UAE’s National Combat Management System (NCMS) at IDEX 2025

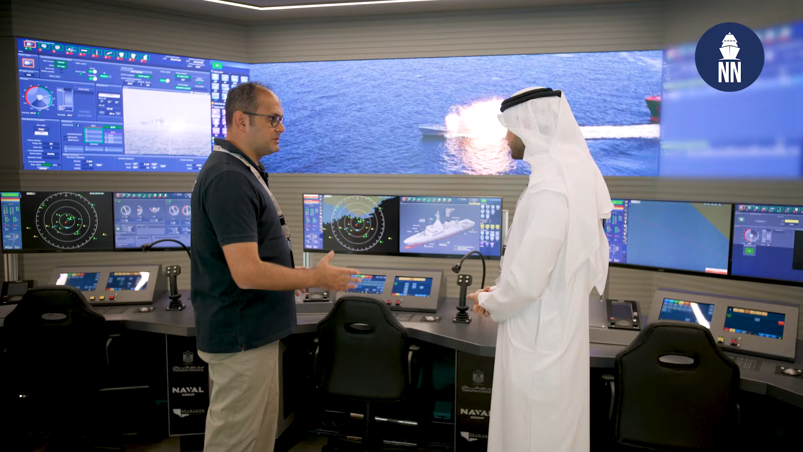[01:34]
Can you please tell us about this full-scale combat management system, the capabilities and the key features?
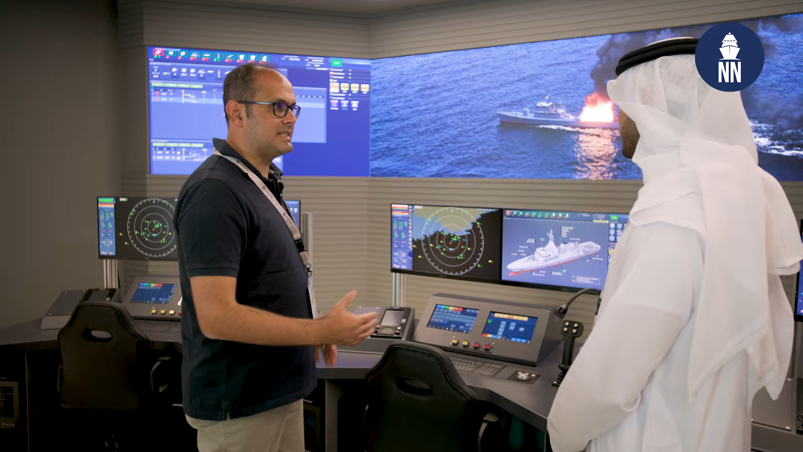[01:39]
Of course.
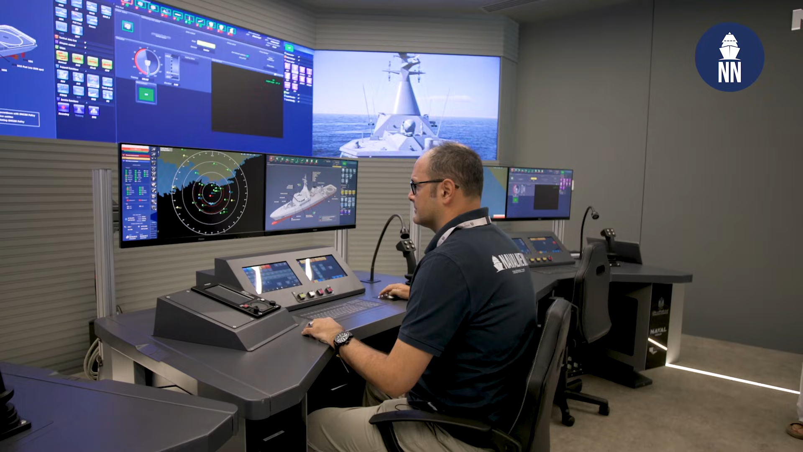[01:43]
So the combat management system was developed by Naval Group.
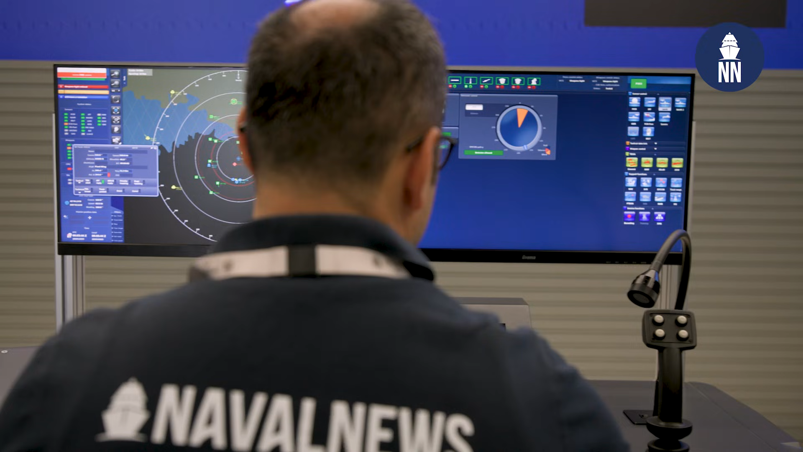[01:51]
The idea of the combat management system is that it's user-friendly, efficient, and scalable. So how is that?
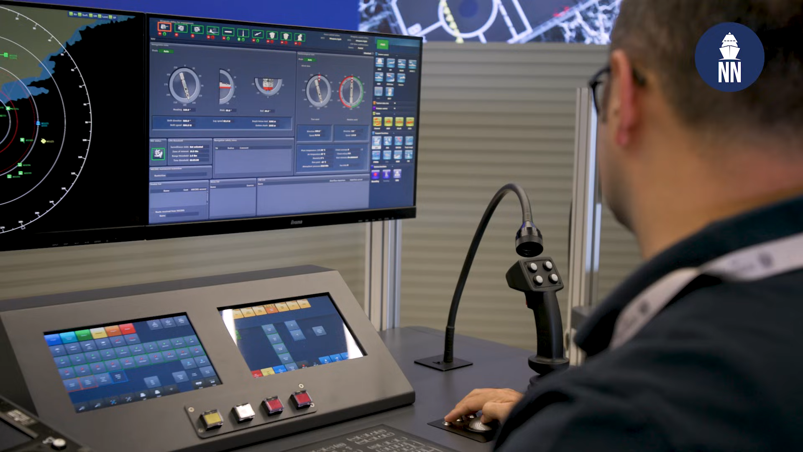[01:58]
First, user-friendly.
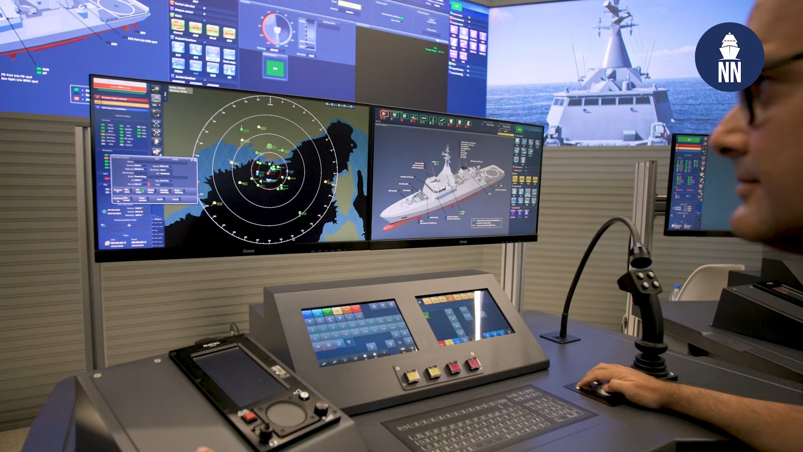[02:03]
As you can see, we have the tactical picture and the warfare screen. All of the graphics on the combat management system are designed by the needs of the UAE Navy. So we've done a lot of tests and we've made sure that the UAE Navy is satisfied with the user experience and it's also efficient. So how so? So you can say that the combat management system
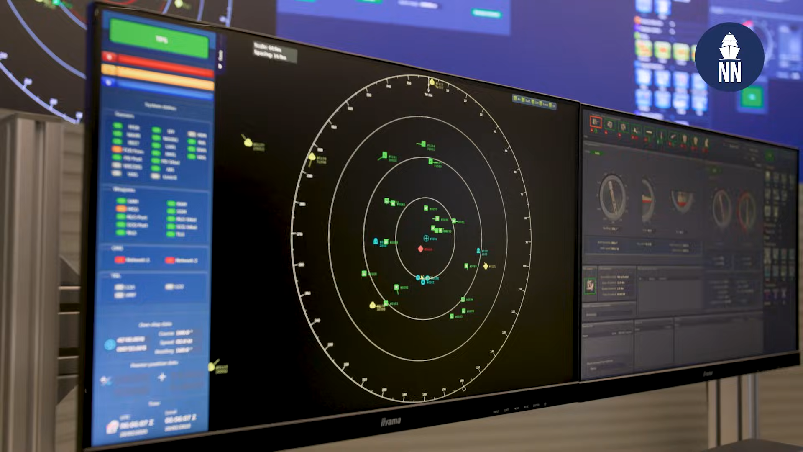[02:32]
identifies all of the tracks that are near the combat or near the combat ship.